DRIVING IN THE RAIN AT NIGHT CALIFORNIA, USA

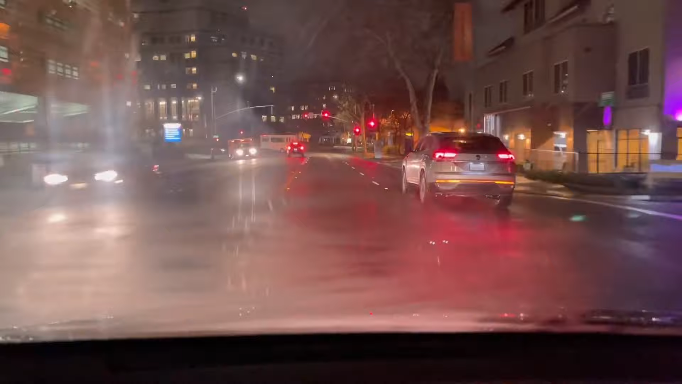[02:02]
Drive sa gabi kasi walang masyadong sasakyan. Ang traffic lang dito yan, mga traffic light na yan.